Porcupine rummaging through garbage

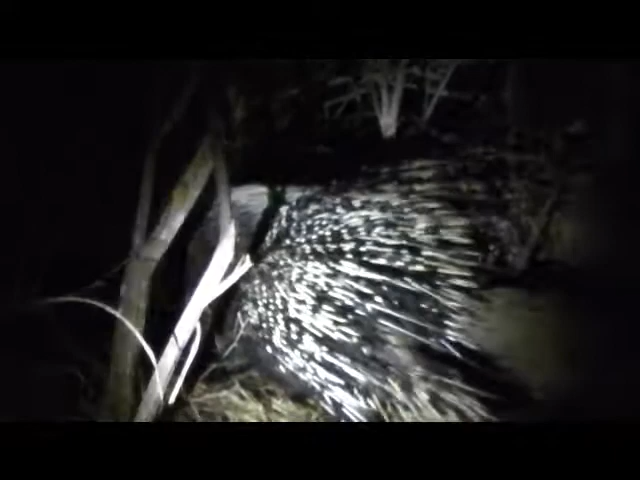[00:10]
Yes, it worked. Oh, nice. Oh, Porcupine.
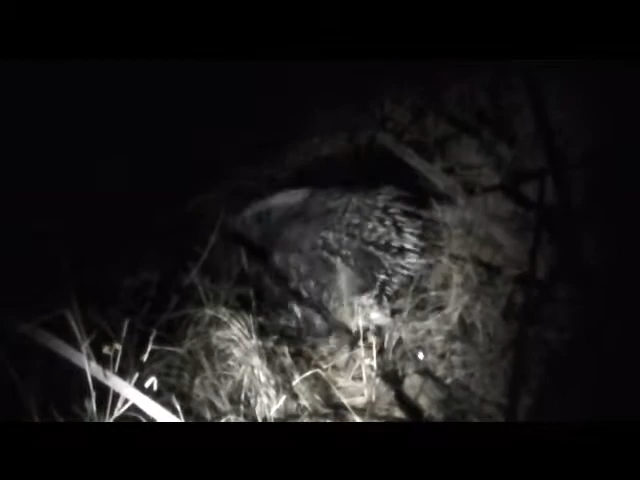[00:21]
He's looking back. Who needs to change you on? No, he's coming back. There he comes.